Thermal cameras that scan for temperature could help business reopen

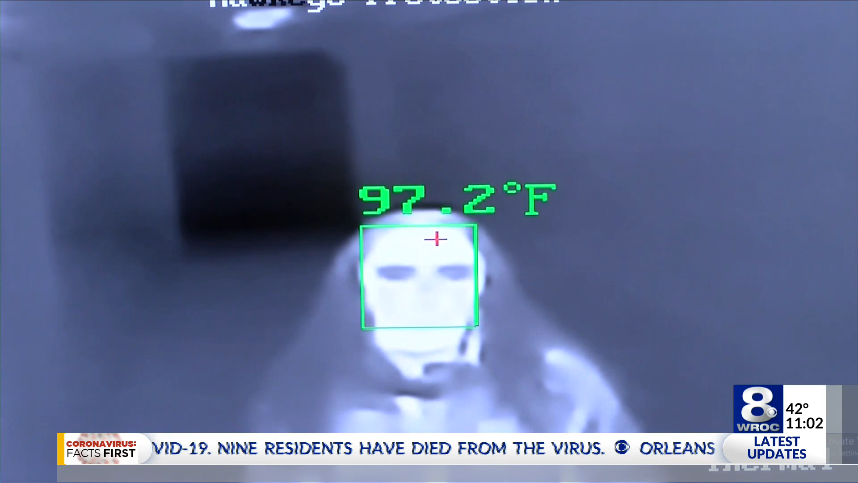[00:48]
On screen: spot 97.2°F
This is what that camera looks like. And as soon as you walk into frame, it will start a scan, collecting some basic health information.